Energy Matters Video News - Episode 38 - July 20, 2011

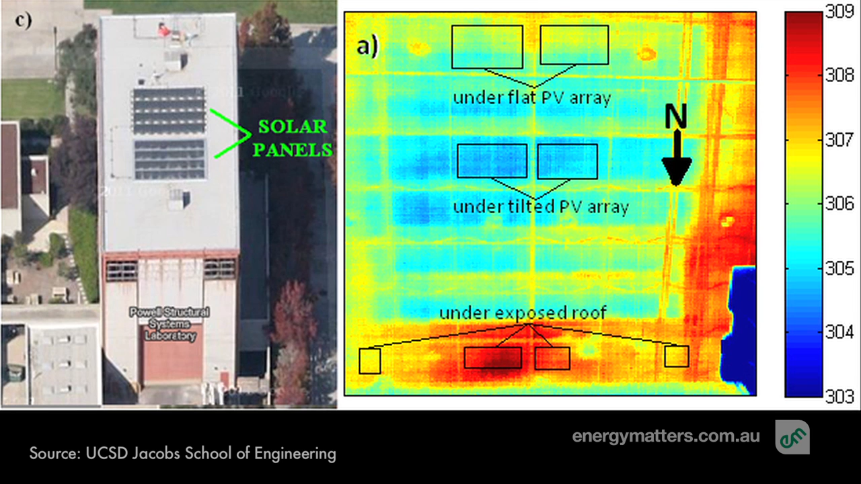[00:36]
Using thermal imaging, the researchers found that their solar array reduced the amount of heat hitting the roof by about 38%.